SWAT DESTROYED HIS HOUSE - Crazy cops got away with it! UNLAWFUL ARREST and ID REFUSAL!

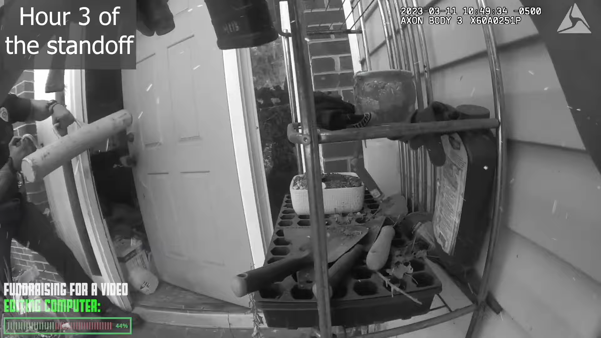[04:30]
The officers then backed away from the house.
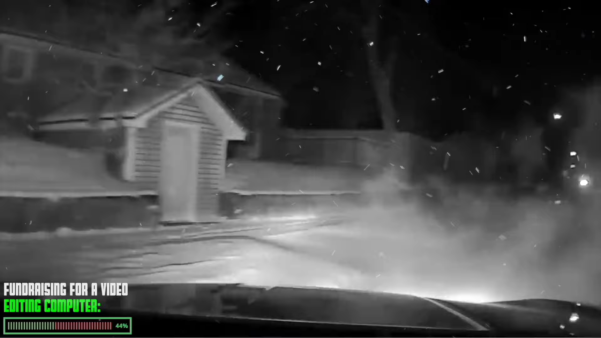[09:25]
He immediately opened fire as soon as the man ran around the corner. See for yourself how little time the man had to react to the cop around the corner. It is not yet known what the guy was suspected of. But it is known that he had an unloaded gun on him without a magazine. And as you can imagine he didn't even have time to surrender.